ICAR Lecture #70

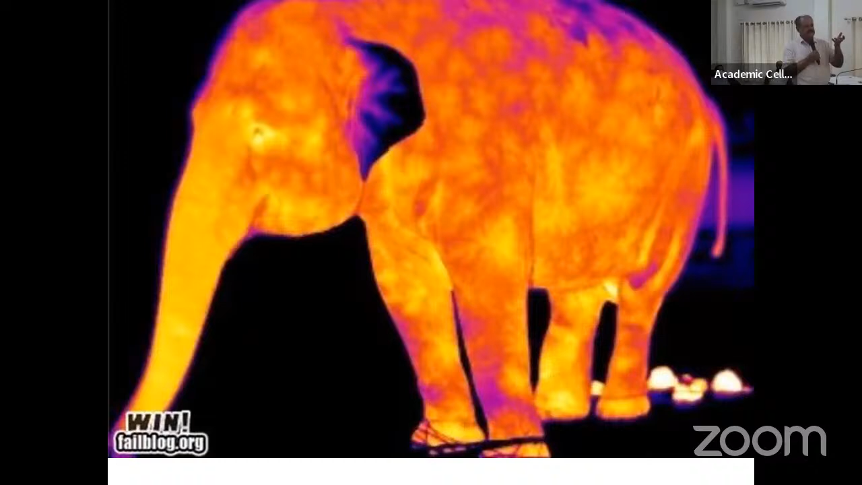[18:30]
at night when you see through a thermal image camera otherwise in the darkness you can't see anything but when you use a thermal camera you can see this so this is a very useful tool uh to visualize or handle while animal at night next and besides that of course uh physical barrier this was from contact so a physical barrier is